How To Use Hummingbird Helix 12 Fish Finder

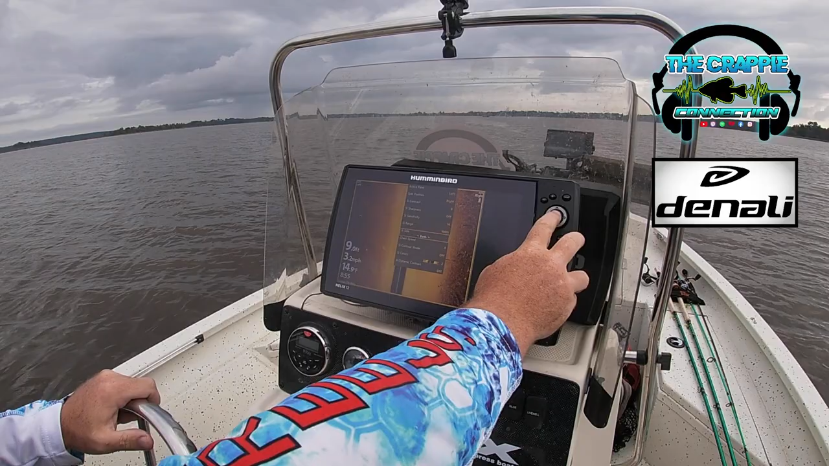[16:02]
So on a big unit like the Helix 12, you have a whole lot of screen to play with. You can adjust your side range. So I could go in to the side range, and if I want to make stuff look bigger, or get more detail to what you're scanning, I've got it set at 75 each side. So we're taking 150 foot strip coming down through here. But that's also where you need to be very careful at what lines you're actually running going down through here, because you're not taking as wide of a shot down through here.
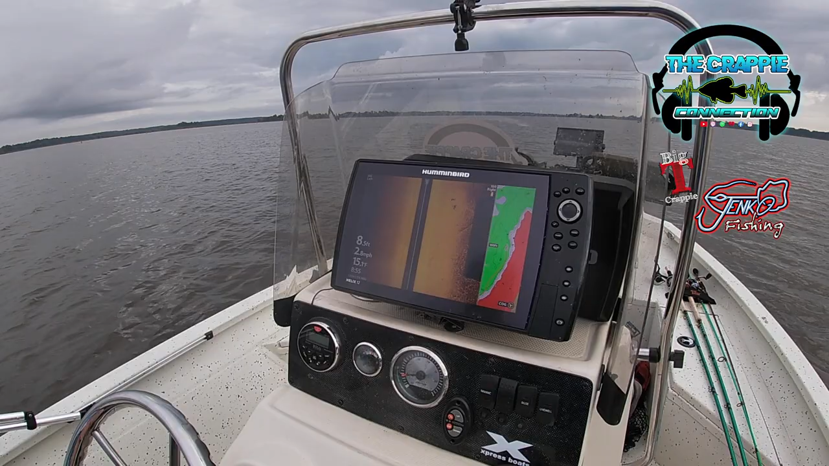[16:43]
So like I said, I like to run mine on 100. That's just personal preference. I just feel like I get more bang for the buck whenever I make a trip through an area. Get your eyes trained to look at certain things too, the more you use it at that 100 foot. Yeah, you kind of get used to what you're looking at, what things are, especially going back and looking at them later with live scope. You can remember what you just scanned.
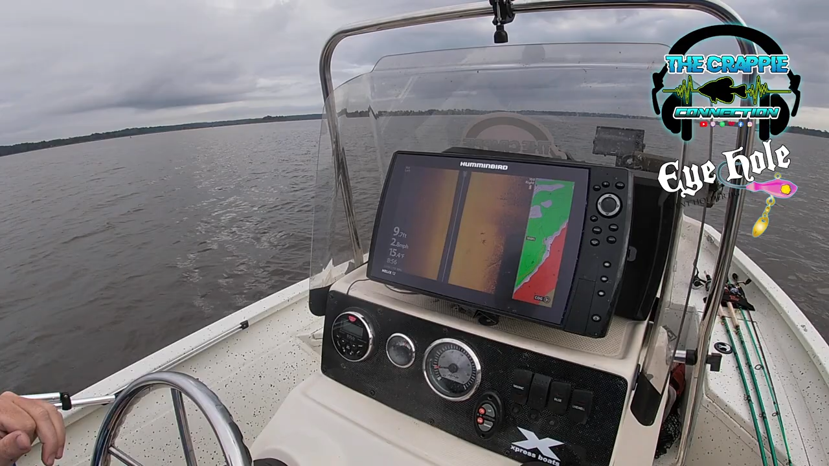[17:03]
You know, and there's days I'll go to a new area and scan an area. I'll come back as soon as I get done scanning, I'll come back and start fishing the stuff that I just scanned.
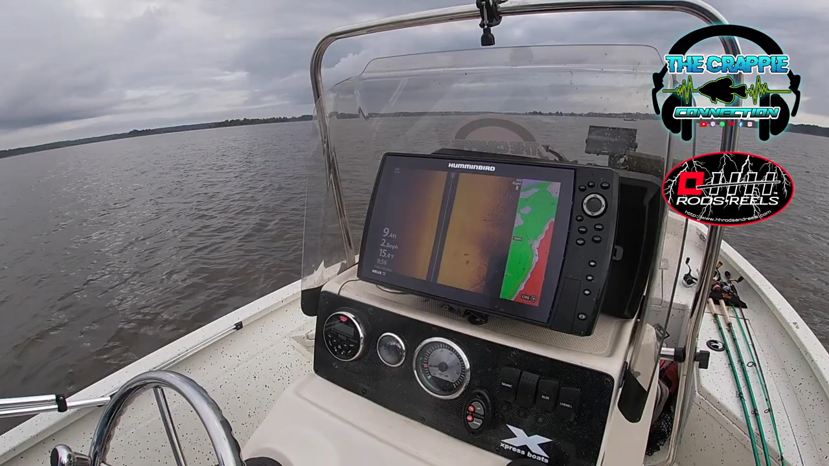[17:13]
What about speed wise? I see you're going right about 2.5, yeah, 3. Normally I travel 3 to 4. Uh-huh. Is normally where I scan at, and one reason is backed us down into the 2 range is we're running into the wind. So you could idle the motor up just a little bit. Not being familiar with this area, which I know is a high stump area. I don't want to get too fast with it, but you can adjust your returns with it as well.
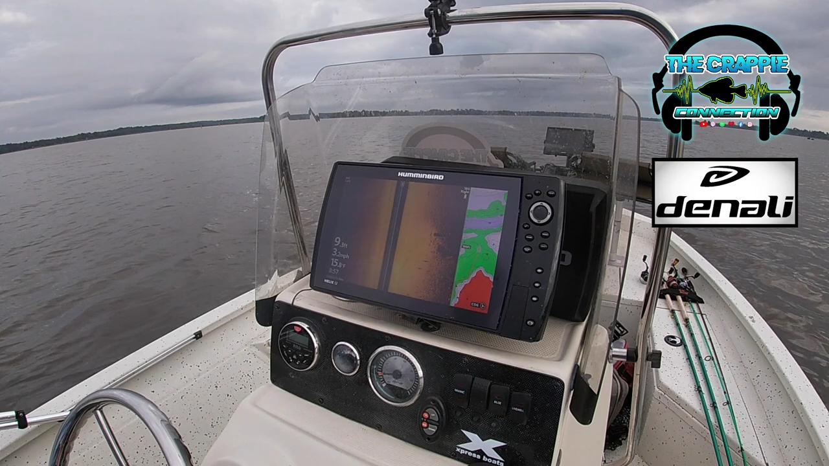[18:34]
So we hadn't found a whole lot in this area. There's one little stomp or something that somebody set out right there, but you know, if there's not a high concentration of stuff in an area, that's usually one that I'm just going to leave alone. I'm not going to be back to that area to really waste any time fishing that area. So we'll come back to the map. We're getting back out here. Going to be some deeper water with some ledges. We'll kind of make a pass through here, just kind of see what we've got in that area. So all these contour lines on the maps, that's usually what I target.
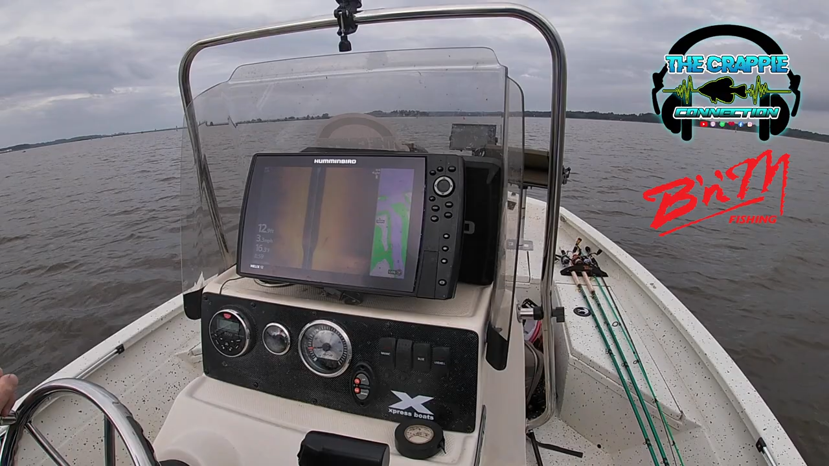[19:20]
Contour lines dropping off into deeper water, right? River ledges, anything of that nature, that's kind of what I target. So I'll run all these lines. Now you say about chip, what chip do you have in this unit? This is a Mid-South Lake Master chip, which contains Alabama, Mississippi, Texas, Oklahoma, Louisiana. So any lake that has been scanned by Hummingbird, and you can go on their website and see a list of lakes for each chip that's on there to make sure that your lake is on there before you purchase the card.
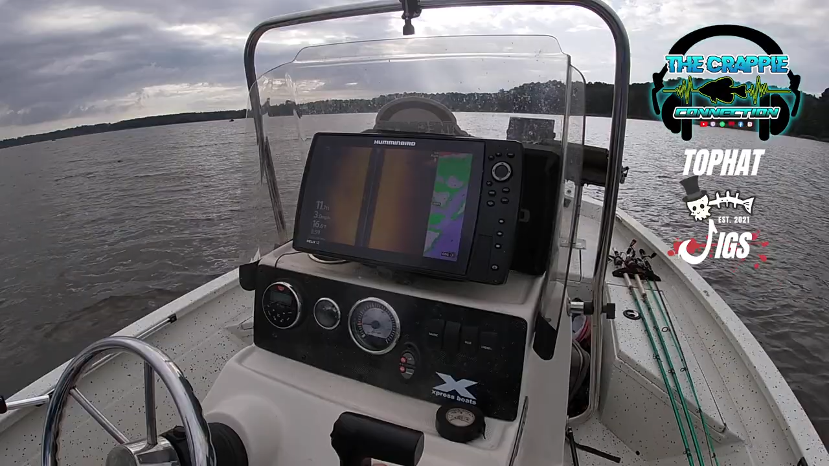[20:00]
which did not include Texas, which I wanted to get over and start doing some fishing in Texas eventually. So I went ahead and purchased the Mid-South chip. Cover it all. Cover it all. All the areas that I'm gonna fish. I know we got one stump over here. Mm-hmm. Looks like a tree.
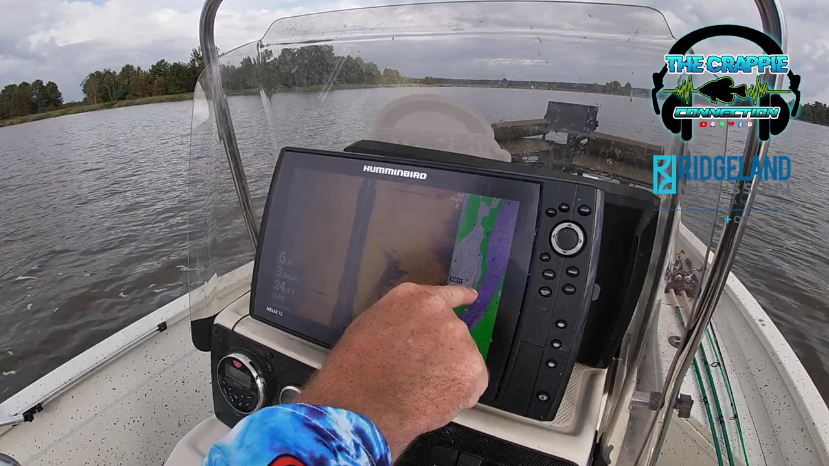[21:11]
to come back to and just peek at whenever you come back. And you can tell right here, it also coincides with the map of where that little lip came out on that ledge. Like a pretty good stump right there. Okay, Dalco, we got one stump that has piqued some interest. How will you fine tune it to actually tell if there's fish on it at this point? You can move your cursor down to it, just hover over it, and you can hit your plus sign up here.
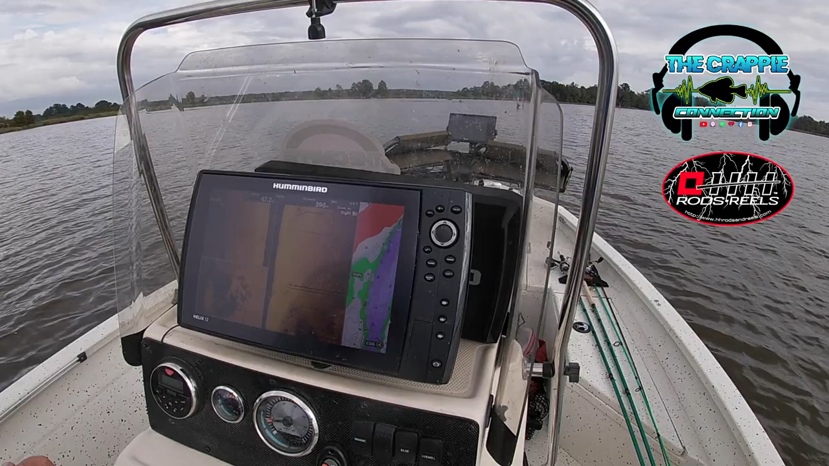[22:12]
You can see a few dots here where there may be some fish, but you can't see what's on this shadow side on the back side. Mm-hmm. And a lot of times those crappie like to hide in those on the dark side of things, especially depending on which way the sunlight's coming from, which of course this is just sonar going across it. But that would be something I'd want to come back and look at with live scope. Mm-hmm. Just cruise back by it and scan it with live scope to see what might be sitting on that ledge or on that stump. I guess we can circle back around and check some of those points.